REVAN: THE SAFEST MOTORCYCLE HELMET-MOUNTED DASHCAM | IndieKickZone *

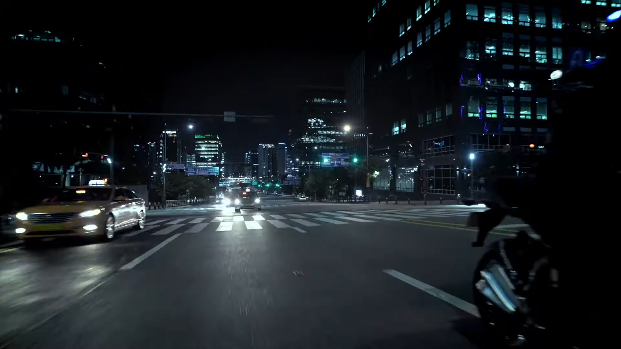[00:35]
The heads-up display is clearly visible in both daylight and at night.